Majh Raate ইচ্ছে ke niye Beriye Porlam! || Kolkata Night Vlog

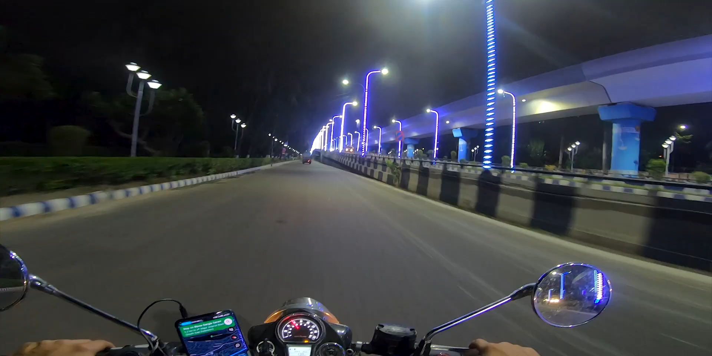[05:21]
ওয়াও ডান দিকে কি সেরা লাগছে, সেরা লাগছে এটা ফ্লাইওভারটা, না লাইট ফাইট লাগিয়ে কিন্তু জায়গাটাকে সেরা বানিয়েছে, যেটাই যে যায় বলুক।
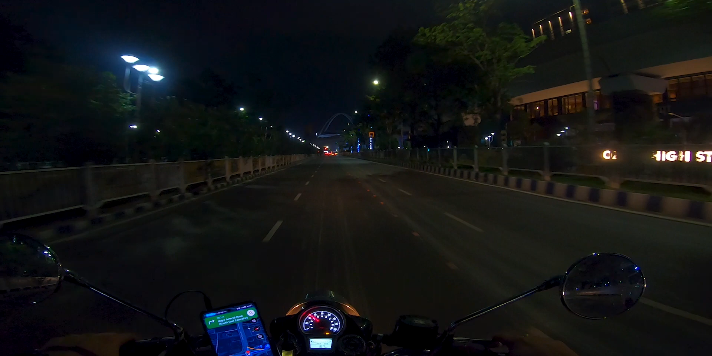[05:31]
তো লোকজন আমাদের সামনে এখন বিশ্ব বাংলা গেট, ওয়াও কি সেরা লাগছে। স্ট্রাকচারটা হিউজ, জাস্ট হিউজ।
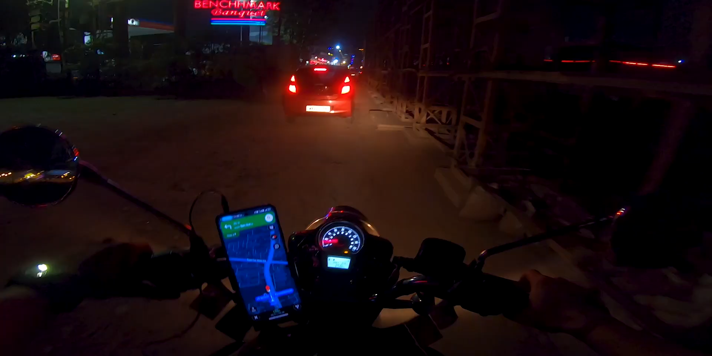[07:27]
সুন্দর করে মিষ্টি করে একটা অফরোডিং হয়ে গেল আমাদের, আর আমরা পৌঁছে গেছি নিউ টাউন ধাবা।